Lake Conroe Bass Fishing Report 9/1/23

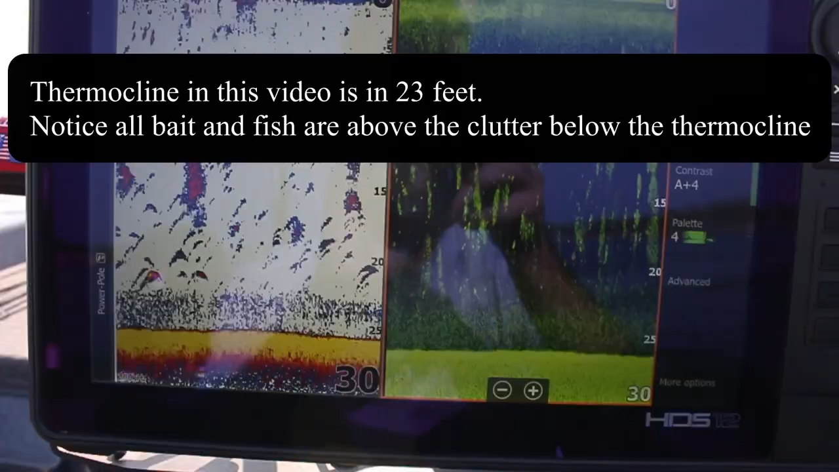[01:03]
Basically what it is, it's going to be a separation in the water.
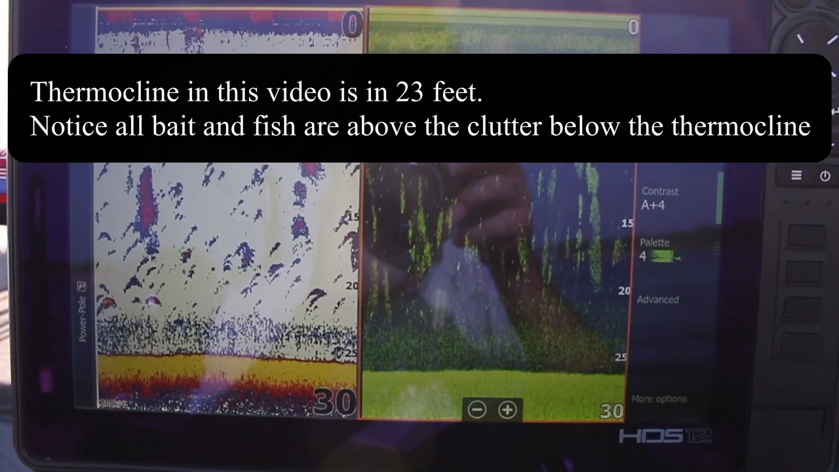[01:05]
Below it, there's not going to be much oxygen, so there's not going to be any fish below it.
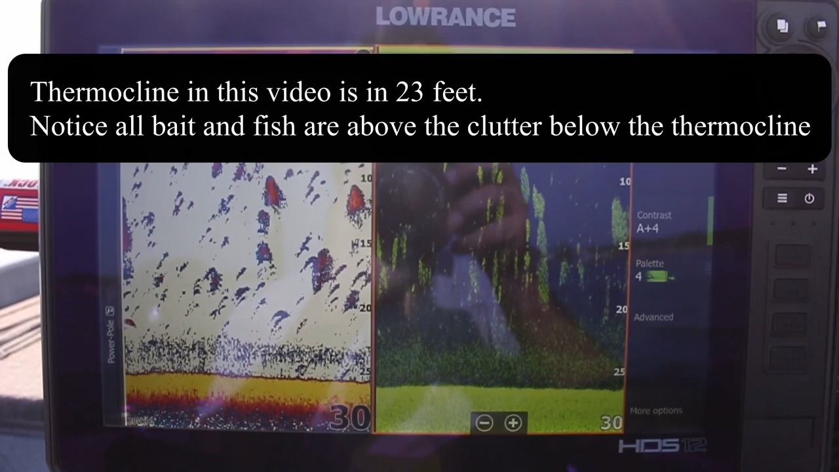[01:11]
That's going to affect where I'm fishing, how I'm fishing. A lot of the time this year, you'll start to see dead fish floating on top of the water. That's things like carp, catfish that are bottom feeders.